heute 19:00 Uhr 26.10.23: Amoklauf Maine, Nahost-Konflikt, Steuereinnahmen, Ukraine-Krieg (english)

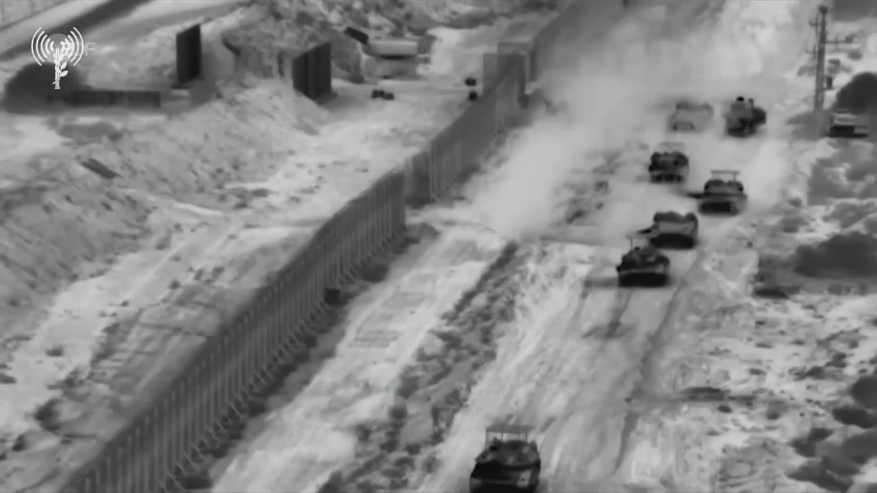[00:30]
Die israelische Armee stößt erneut für kurze Einsätze in den Norden des Gebiets vor.
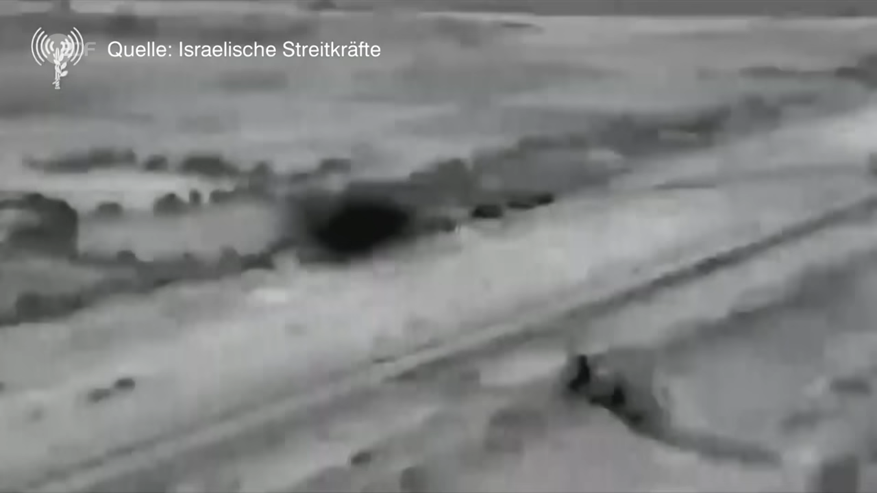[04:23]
Diese Bilder der israelischen Streitkräfte sollen zeigen,
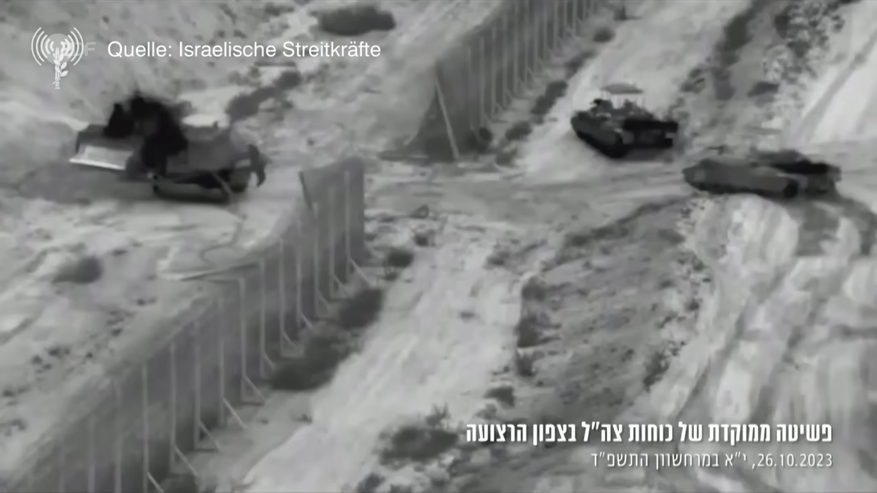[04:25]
wie Einheiten in der Nacht zu einer größeren,
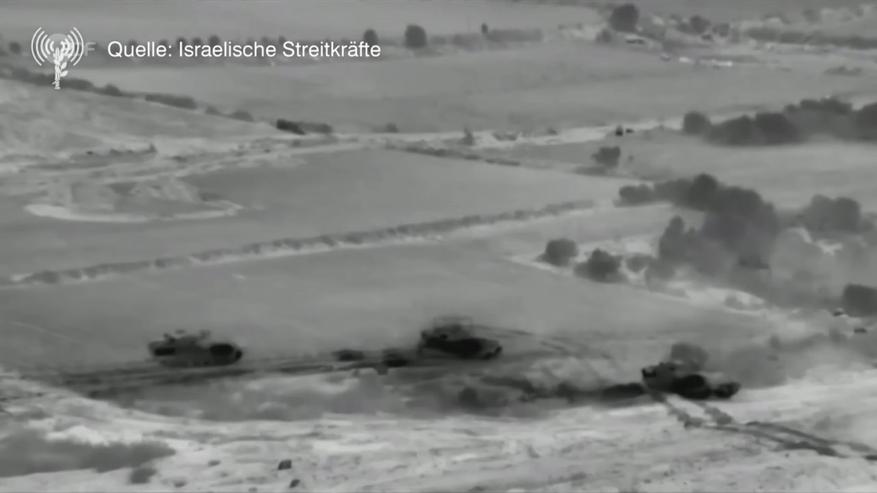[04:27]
aber zeitlich begrenzten Bodenoperation in den Gazastreifen einmarschieren.
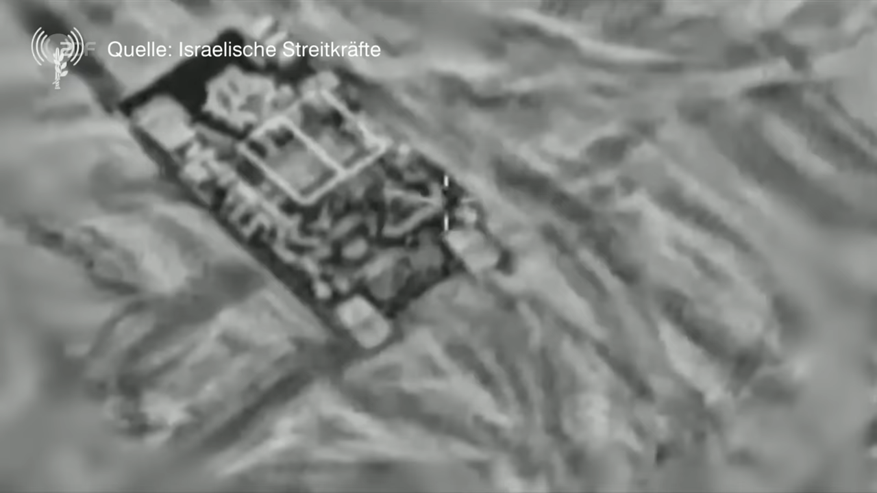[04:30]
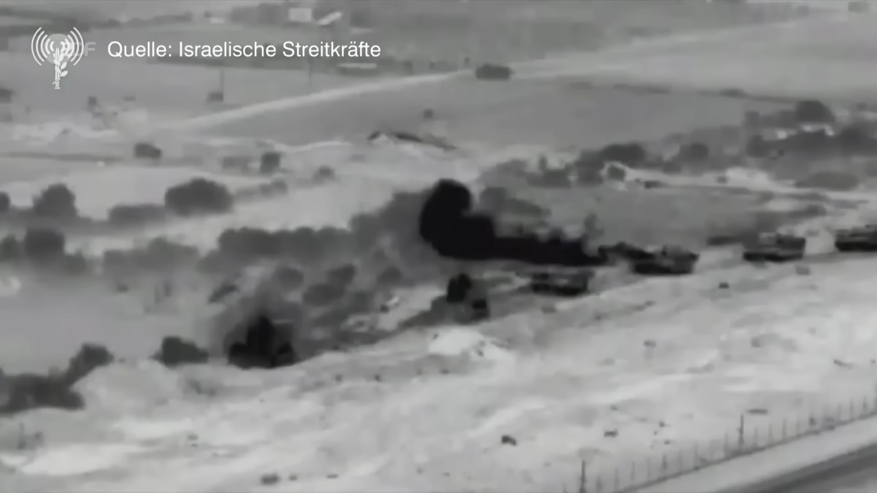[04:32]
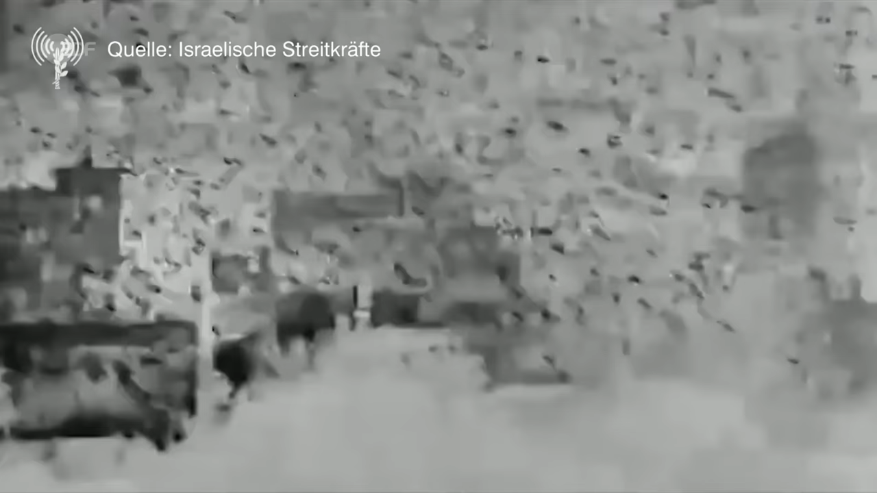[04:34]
Dabei seien Kämpfereinrichtungen und Infrastruktur der Hamas angegriffen worden.